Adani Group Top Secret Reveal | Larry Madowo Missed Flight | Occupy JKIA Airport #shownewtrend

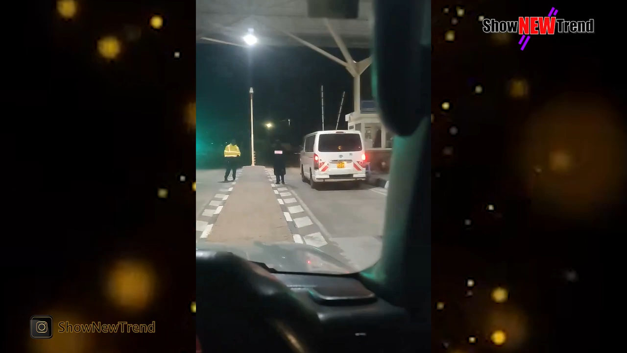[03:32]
So this is the situation, guys. We have been stopped at the JKIA. Meaning we can't go access to do our work to report on that.
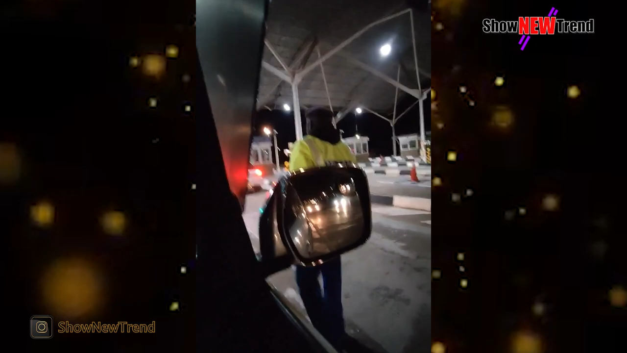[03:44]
What's your name, sir?
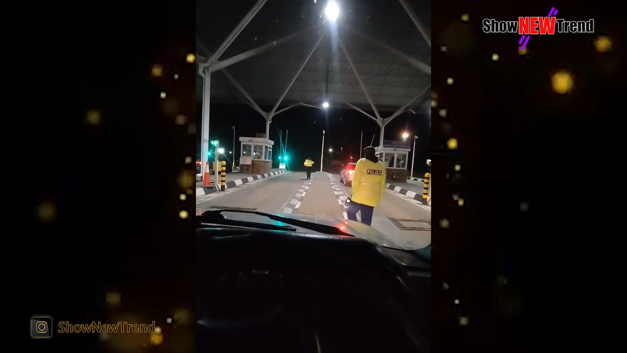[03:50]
So they're stopping media from covering the situation at the JKIA simply because of we are going to report on the situation, how people are stranded at the JKIA, and this is the current situation. Yeah, it's crazy. Now the government doesn't want the public to know what's happening at the JKIA.